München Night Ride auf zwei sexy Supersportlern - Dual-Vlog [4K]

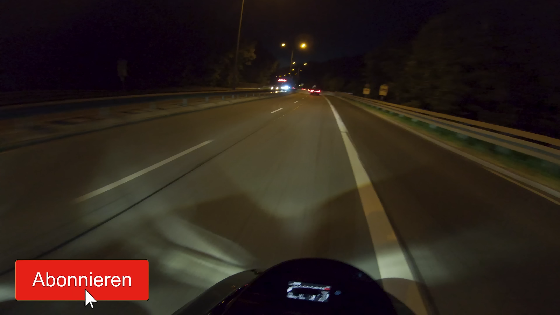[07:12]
Ja, Digga, das sind definitiv keine 60. Das siehst du doch gar nicht. Ich habe sowas im Gefühl, Bro. Wenn ich sage, das sind 60, dann sind das 60, ja. Bro, also im Tunnel ist schon ein geiler Sound, so, ne.
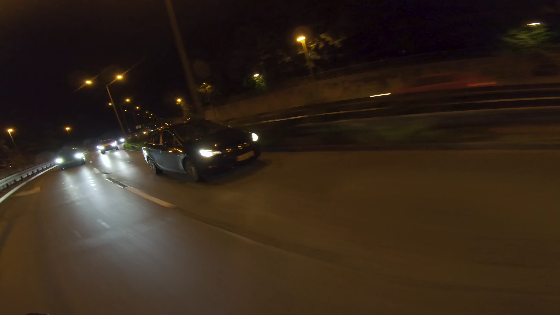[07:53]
Aber die Leute auf der linken Spur stressen alle so unfassbar, Mann.
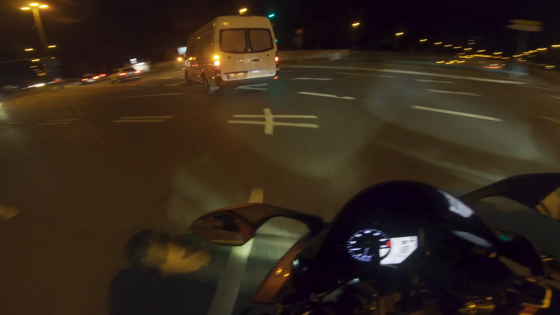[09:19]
Hier sind so viele Striche Hilfe. Ich habe meinen Führer schon auf dem Land gemacht. Ich kenne mich hier nicht aus.
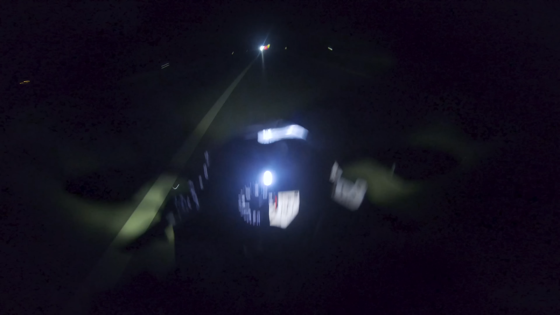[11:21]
Da war ich im zweiten Gang und wollte Gas geben. Habe ich ganz vergessen. Oh, oh, hoppala.
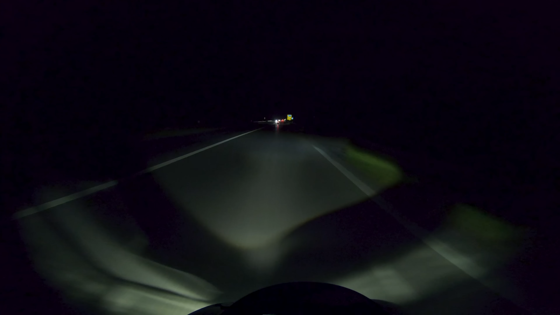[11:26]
Digga, ich sehe halt einfach gar nichts. Ist das, warte, ist das jetzt nicht, wir können fahren?
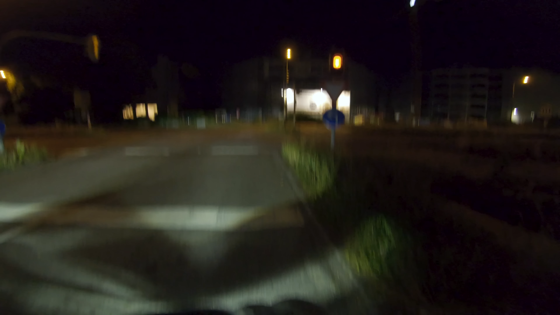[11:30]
Ja, wir können fahren. War das die ganze Zeit schon so?
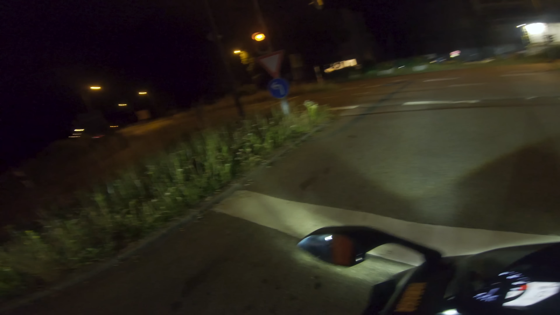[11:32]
Weiß ich gar nicht. Habe ich nicht aufgepasst. Ich auch nicht. Das ist super. Ja, Digga, wir finden uns auf jeden Fall zurecht hier in München. Boah, Digga. Digga, also ich sage dir ehrlich, getöntes Visier ganz, ganz uncool bei Nacht.
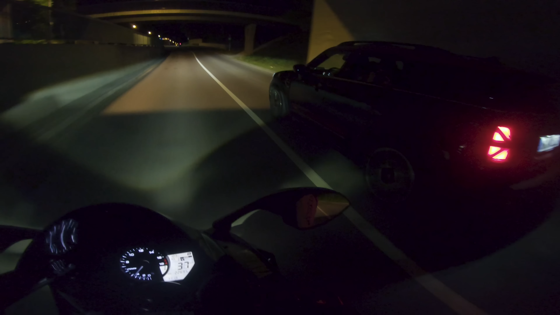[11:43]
Das ist halt einfach das R6-typische Schrein. Digga, ich wollte es gerade sagen, ich höre das so krass durch Sena. Wie hoch dreht deine?
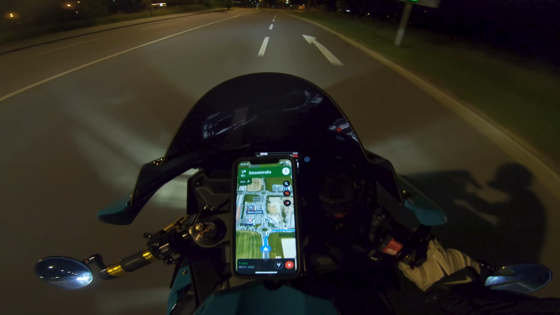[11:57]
13, nee, 14. 14.000, okay. Aber bei 14.000 hört sich deine aber eher bulliger an, oder? Ja, die brüllt halt eher. Es ist halt Crossplane-Vierzylinder. Ja, weil, also die R6 so bei 14.000, 15.000, 16.000, da spuckt dir die einfach ins Gesicht. Da schreit die dich halt richtig an. Aber richtig. Vor allem das Ansauggeräusch ist auch ultra heftig. Keine Ahnung, unten raus, wie gesagt, hat die echt nicht viel Leistung. Aber sobald du die 10.000er Marke knackst, dann geht der Spaß los. Aber ich fand, ich bin ja deine schon gefahren, ich fand die zum Fahren wirklich geil. Also for real. Ja, weil du halt unter anderem zum Beispiel Stadtverkehr gut zurechtkommst, weil die halt unten raus keine Leistung hat.
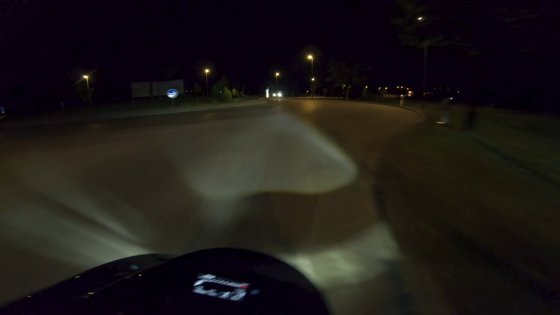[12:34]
Übel. Wenn du jetzt auszusehen mal irgendwie mehr am Gas drehst oder so, ist das nicht schlimm. Ah, jetzt weiß ich, wo wir sind. Wir kommen von der Rückseite. Jetzt Gas geben wir. Digga, das sind drei Millionen Menschen.
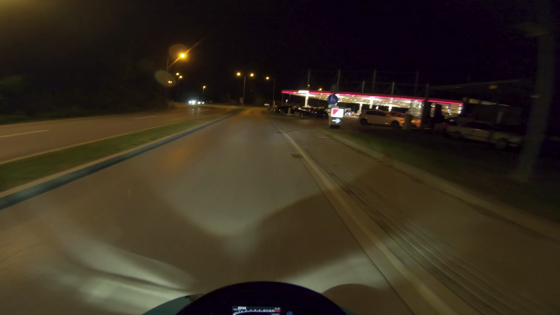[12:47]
Oh, Digga, hier ist ja übelst was los, Mann. Das ist eine Tankstelle und kein Ghetto-Treff, weißt du nicht, Mann?
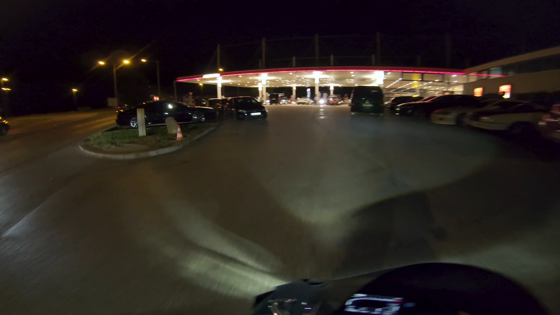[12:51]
Doch, das ist ein Ghetto-Treff, Digga. Ghetto-Treff mit Tankstelle. Digga, da ist so viel los. Da steht, was ist hier los, Alter? Ja, es ist ein alter Tank-ITR.
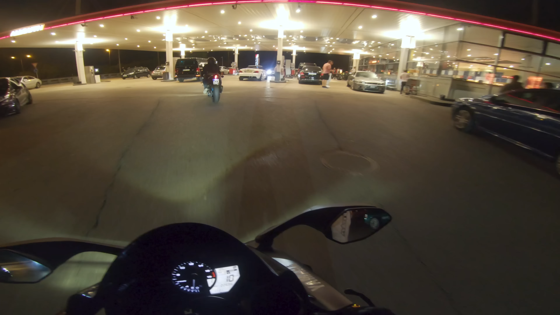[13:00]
Digga, wo stellen wir uns denn hin? Wir fahren geradeaus weiter und dann parken wir rechts, wo die ganzen anderen Biker sind.